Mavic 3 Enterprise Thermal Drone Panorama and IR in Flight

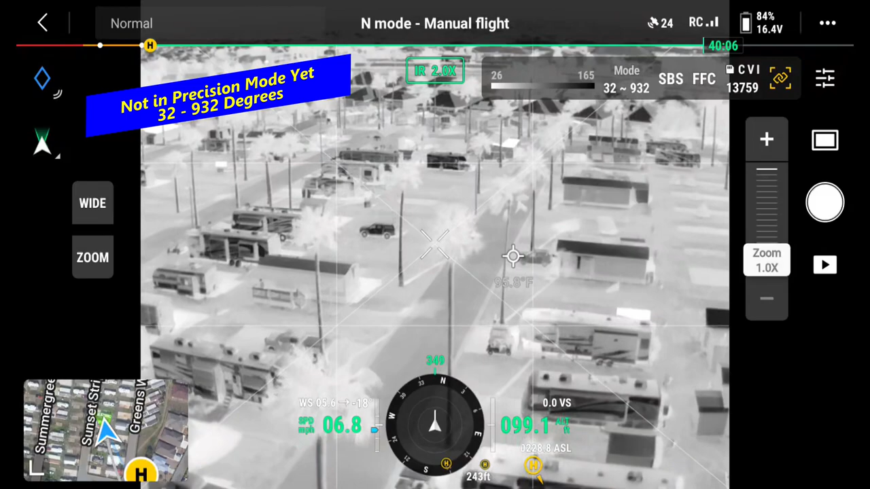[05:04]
it's a nice thing about having the strobe light set on it okay let's see here
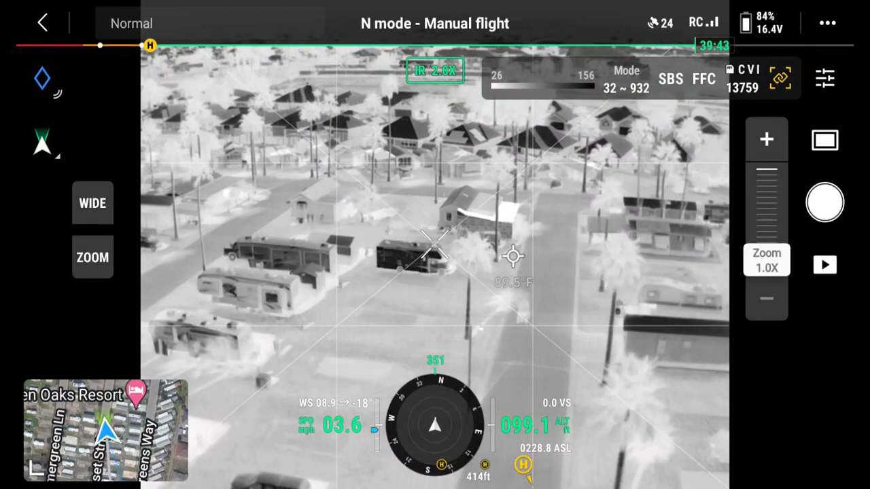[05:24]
so there's charlie's place right there now what's nice about this is i can go in here and go side by side i hit
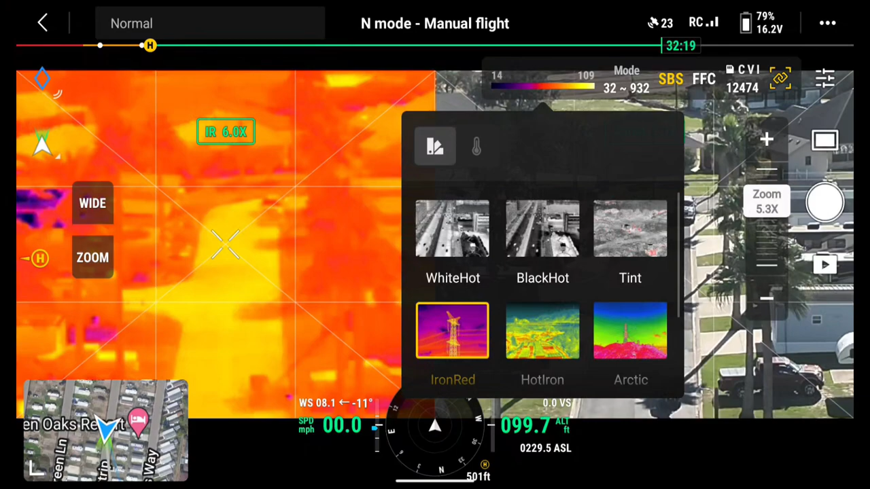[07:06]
i don't know go to yeah iron red we'll do his iron red for a minute
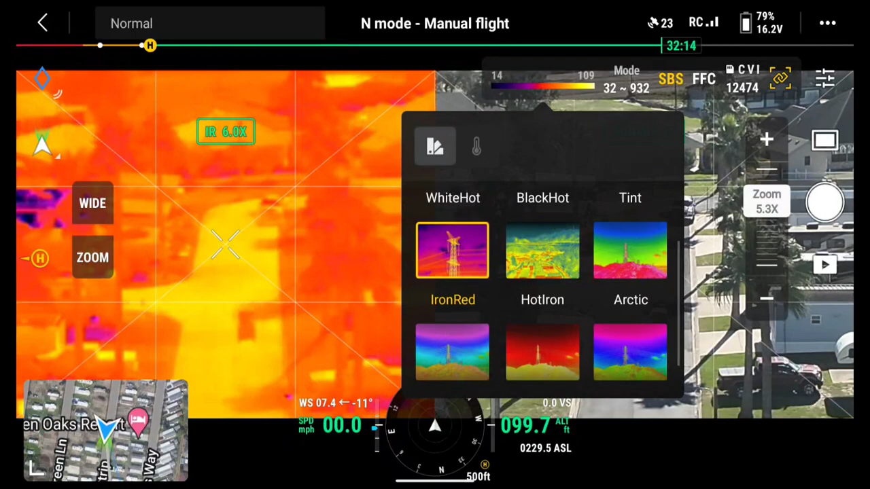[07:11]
we'll zoom back so this was a hundred foot so we're looking at a hundred foot with a thirty two to
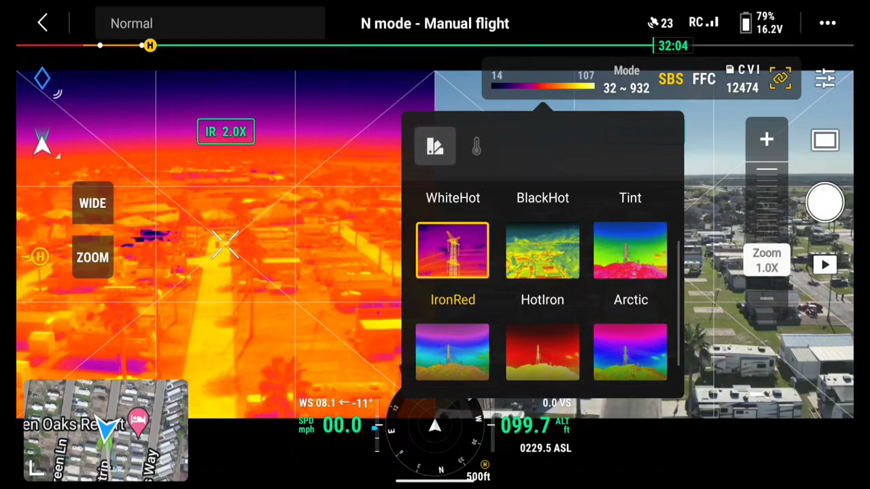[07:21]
nine oh i want to change my mode see notice i'm thirty two degree to nine hundred thirty two degrees the mode i'll change it and watch the ir whether
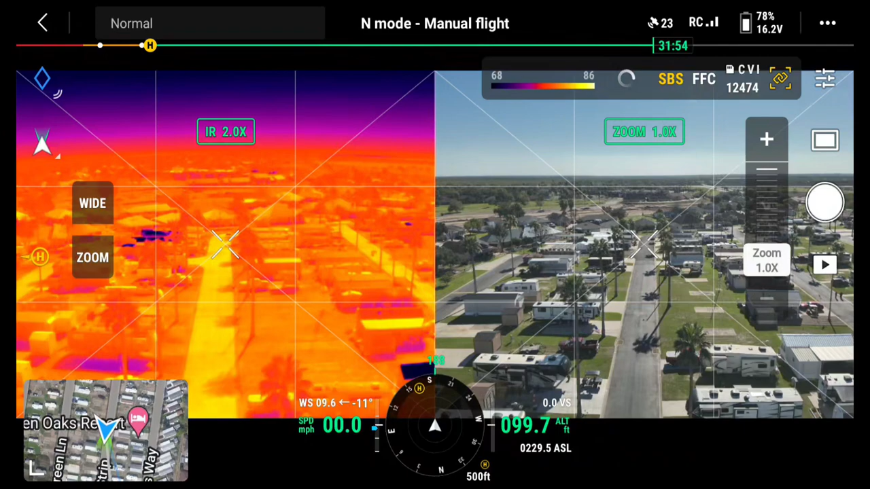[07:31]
it improves it the the picture so now i'm see look at the look at the difference in the picture now that is because i also have
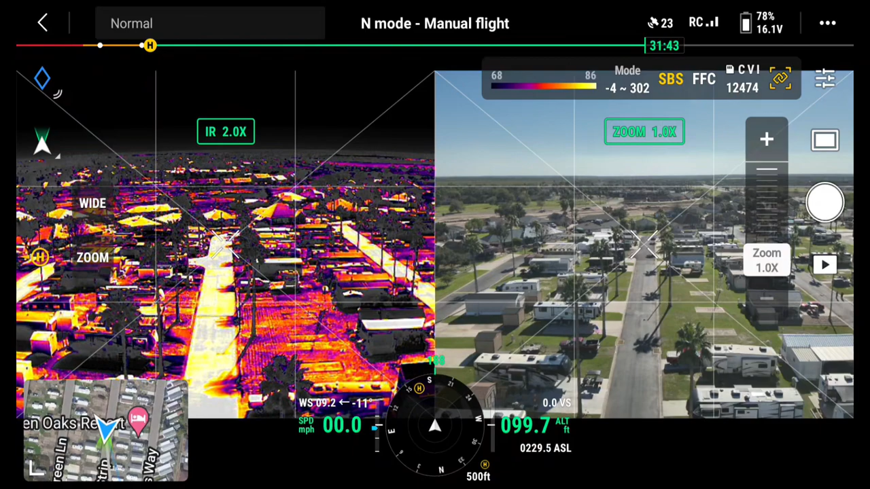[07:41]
it remembers that i had this i'm looking between sixty eight and eighty six degrees so i'm looking for people but i'm going to shut it off so now but see how much better the picture is because i've got a narrower range with the uh with the unit so i'm going to go ahead and move forward i'll gimbal down
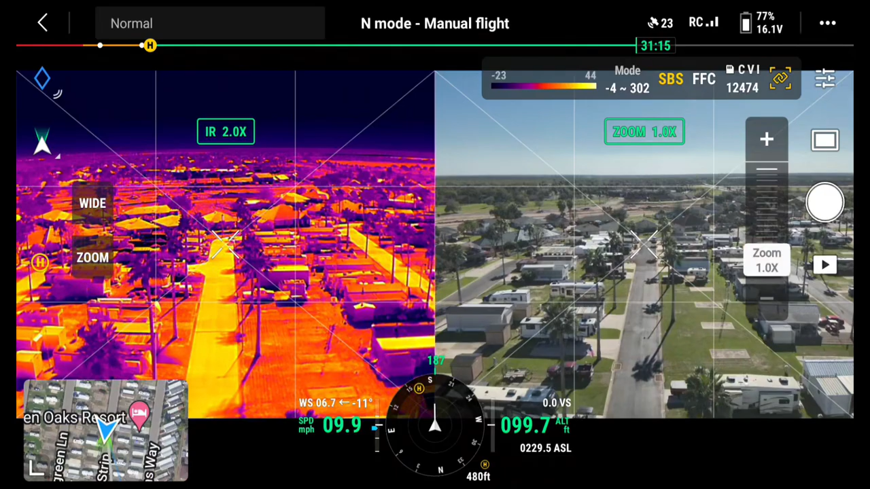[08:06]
see what's nice about this is you see the compass right now i'm heading south home is just to the left that's indicating where home is
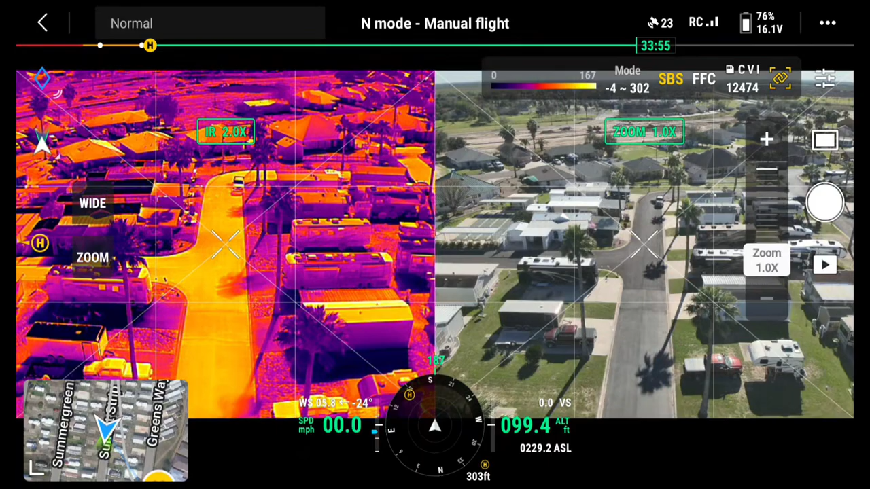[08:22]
so we'll turn now i'm going to take it up to two hundred foot if you use your thumb if you touch your finger on these three dots in the upper right corner
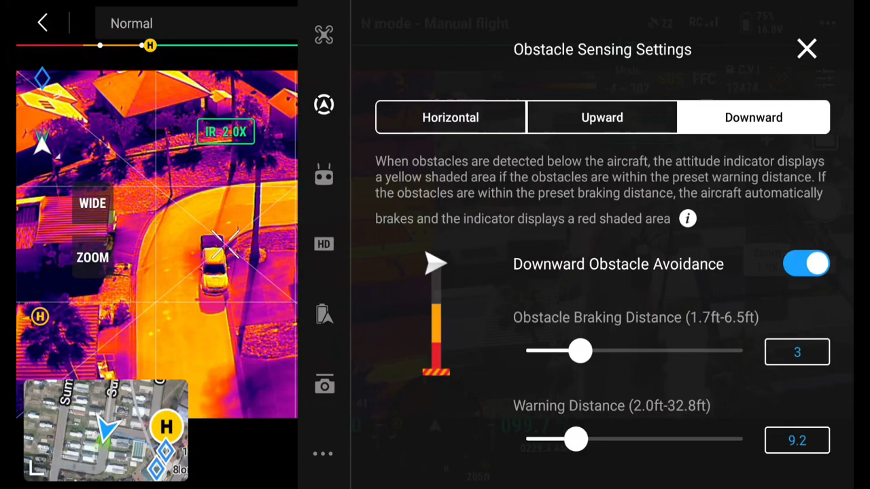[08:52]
you'll get this menu and it's kind of like it's irritating it'd be nice if they had that where you can say only go there if i hold that for two seconds or something or a second
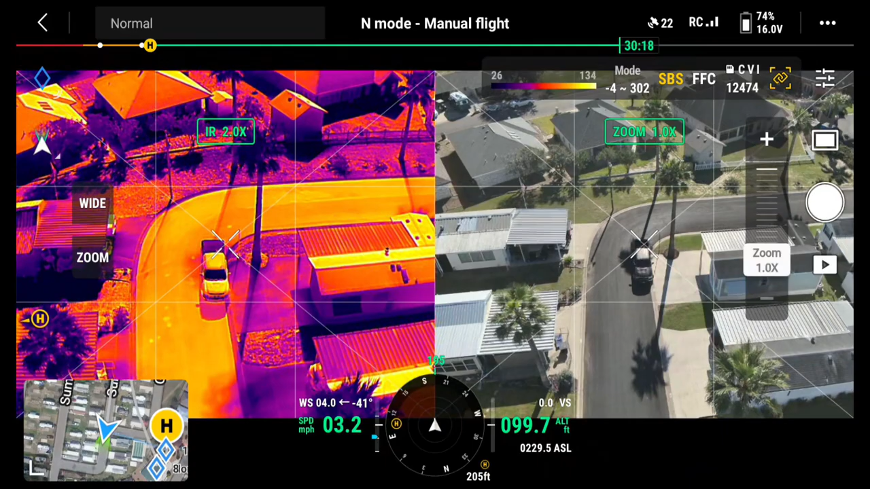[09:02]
so i'm going to go ahead and take her up to uh we're going to run her up to two hundred foot now i got twenty five minutes of flight time there we go now we're at two hundred foot and i am i'm zoomed out all the way
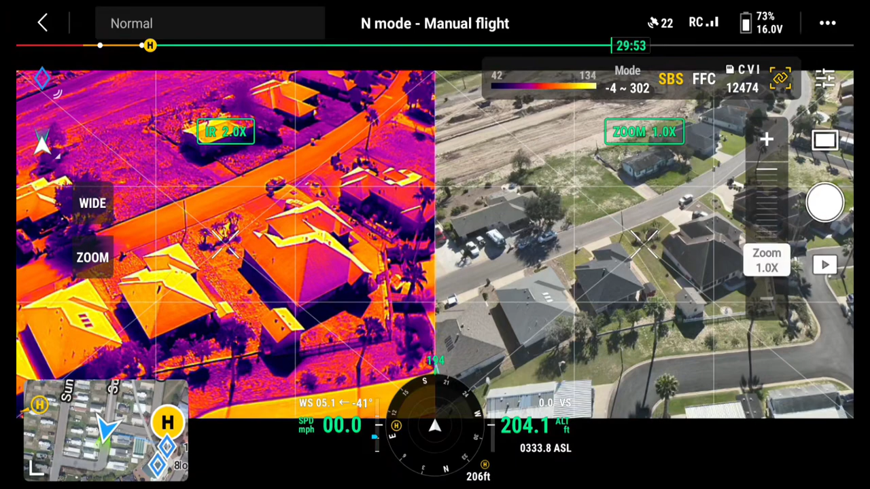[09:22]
i'll go ahead and calibrate the uh camera the infrared